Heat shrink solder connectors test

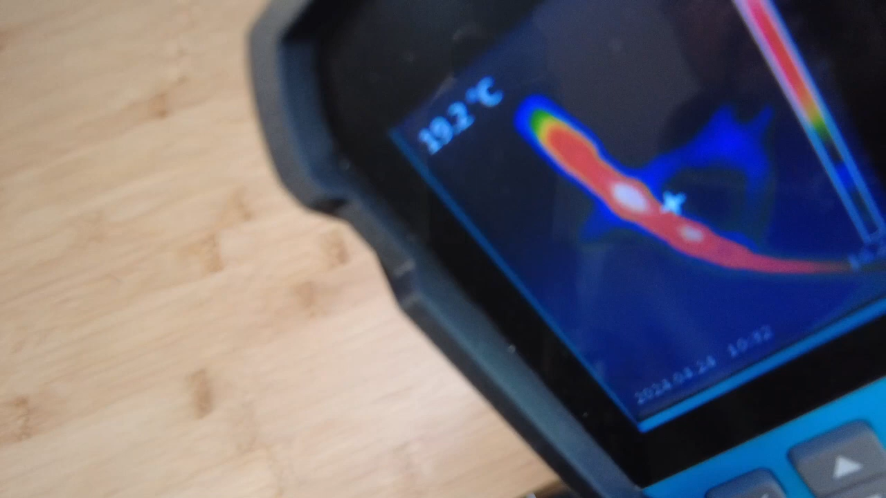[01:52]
thermal it's showing 67 degrees and
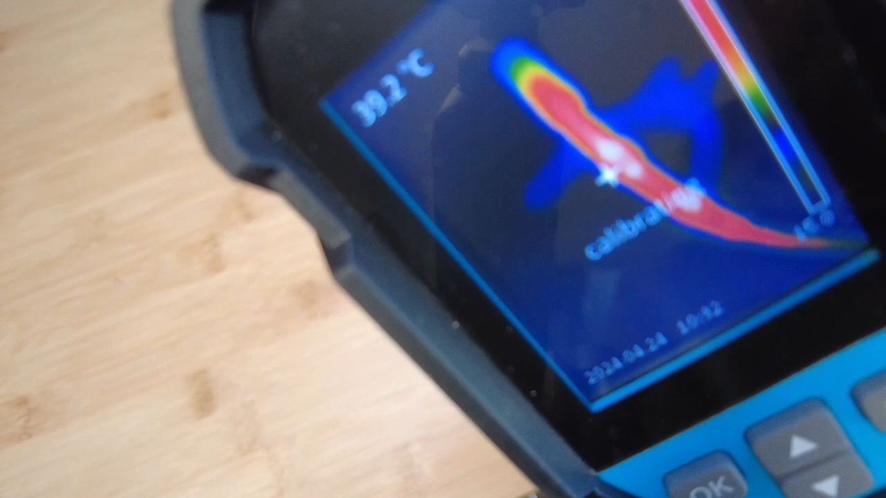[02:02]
On screen: spot 39.2°C
the solder in the middle is showing about 60 degrees of course it's still cooling but the big thing is let's just see if the adhesive is working at this point